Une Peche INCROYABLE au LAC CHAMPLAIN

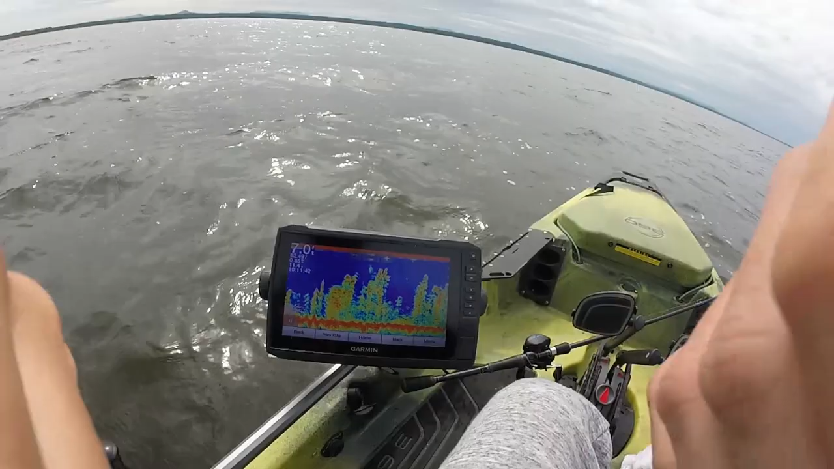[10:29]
C'est dans ça que je pêche encore. Je vais encore caster dans ces choses-là. Puis avec mon swim bait, il va juste à la hauteur des joncs. Puis là, c'est là que ça frappe. Des fois, ça mord pas. Mais là, j'ai casté direct dans ces affaires-là, puis ça mord. Donc, on va continuer à faire ça.